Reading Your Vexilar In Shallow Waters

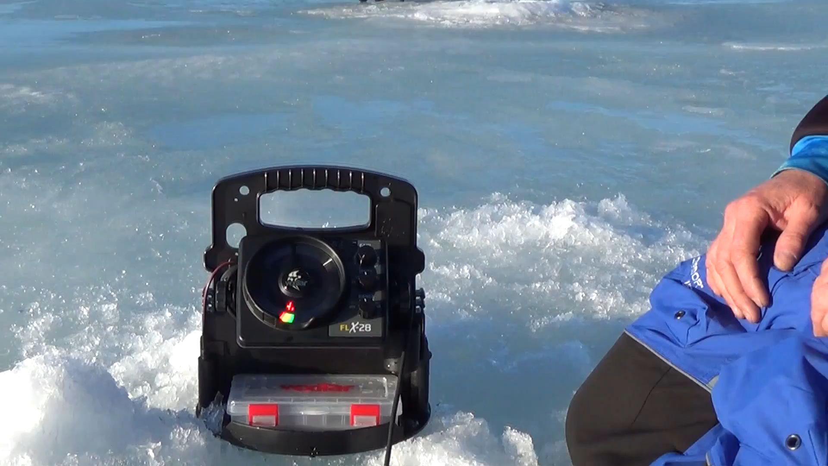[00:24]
We only have about three feet of water on average and we're having trouble with the auto range or the auto depth on the Vexilar picking up our depth. Now right now it's showing 6.2 feet but that's not accurate.
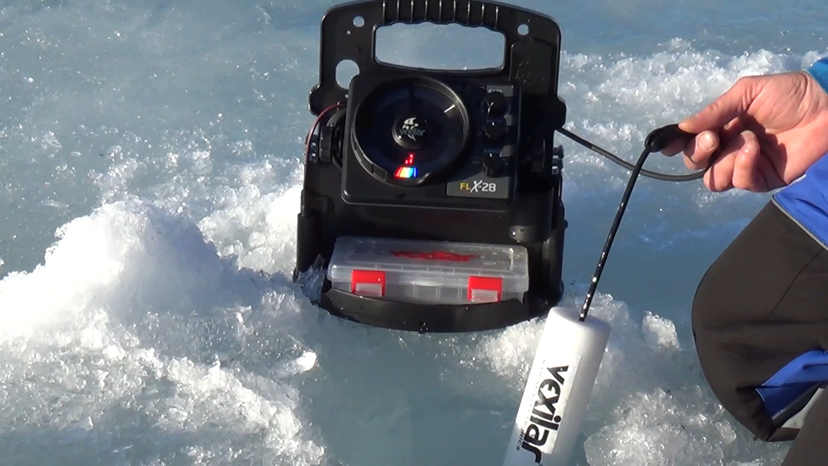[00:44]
What you can do is now if you read your instruction manual on your Vexilar it's going to tell you that you want your puck placement just below the bottom of the ice.